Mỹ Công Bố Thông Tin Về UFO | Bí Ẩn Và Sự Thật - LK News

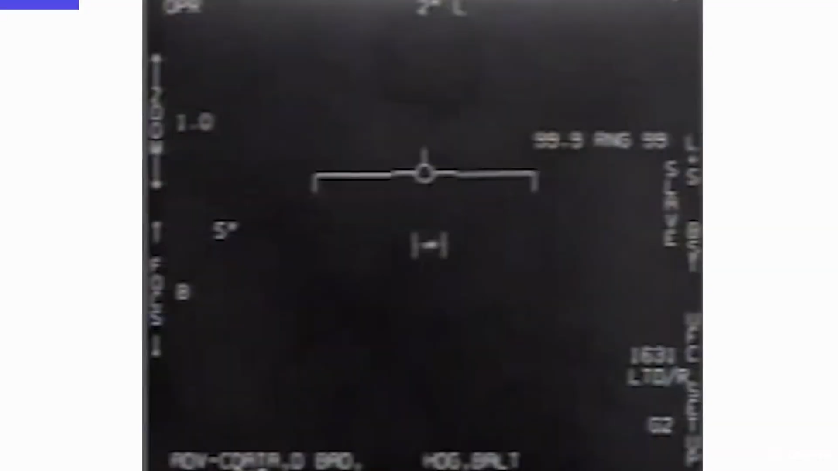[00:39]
được miêu tả giống như một viên kẹo Tic Tac ở ngoài khơi bang San Diego.
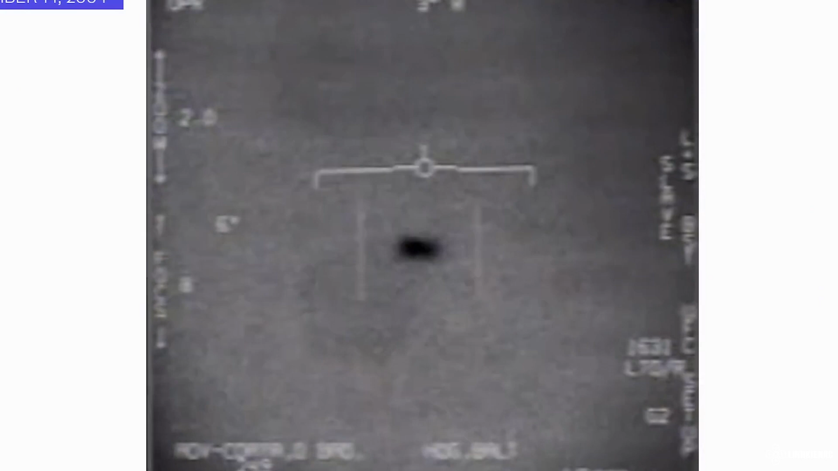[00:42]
Vật thể này dường như lặn xuống dưới mặt nước, nổi lên trên và tăng tốc thoát khỏi tầm nhìn của các phi công tiếp cận nó.